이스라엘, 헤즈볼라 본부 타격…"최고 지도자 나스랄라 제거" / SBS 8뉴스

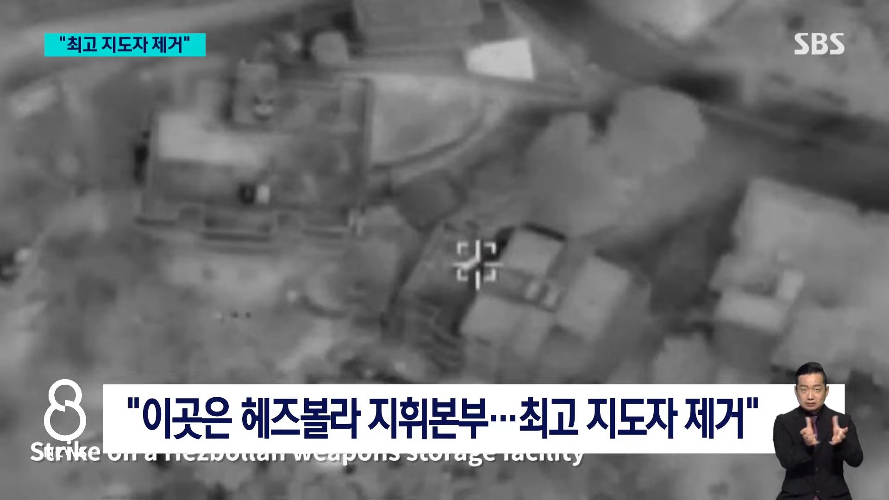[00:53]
이곳이 헤즈볼라의 지휘본부라고 밝힌 이스라엘군은 이번 공습으로 헤즈볼라 최고 지도자 하산 나스랄라가 사망했다고 발표했습니다.